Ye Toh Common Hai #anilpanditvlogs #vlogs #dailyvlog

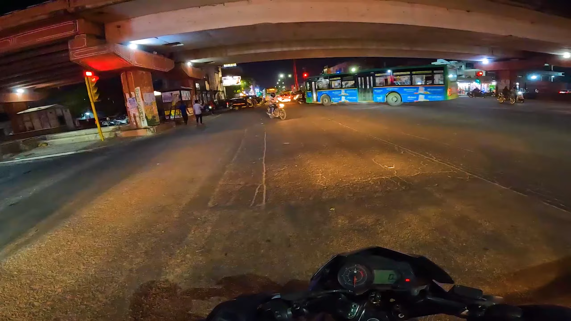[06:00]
बास क इसलिए थोड़ी ट्राफिक ज्यादा यही टाइम है सब का घर से बाहर निकलने का और घर आने का
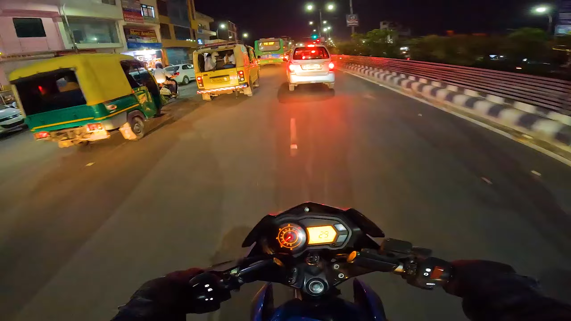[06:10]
जैपर सिटी में जो ट्राफिक होती है नुशाम को बहुत ज्यादा होती भाई मतलब साड़े 5-6 बजे से लिए करेके रात के आठ साड़े आठ नौ बजे तक